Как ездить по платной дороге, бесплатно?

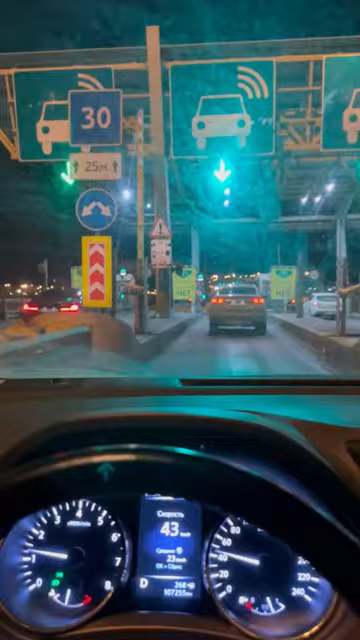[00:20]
Успеть показал. Успели. Вот так как-то проезжается это. Он проехал, ты за ним. Сейчас я чуть-чуть от него отстал, но можно было чуть-чуть быстрее. Было бы это четко. Ну а так, в принципе, я успел.